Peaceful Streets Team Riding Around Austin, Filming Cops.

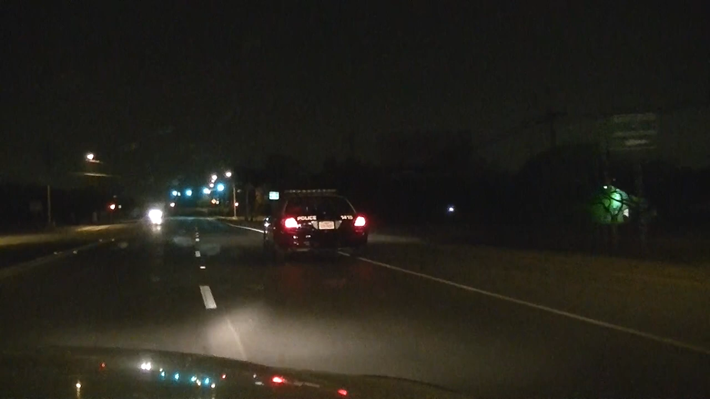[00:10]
He's crossing a line, he might be a little bit inebriated.